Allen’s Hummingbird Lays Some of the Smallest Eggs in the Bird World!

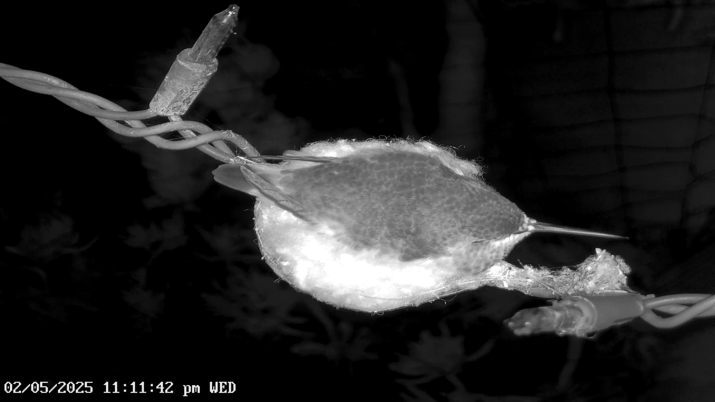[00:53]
She spent the first night on her single egg to keep it warm then spent the day fixing the nest and rolling the egg.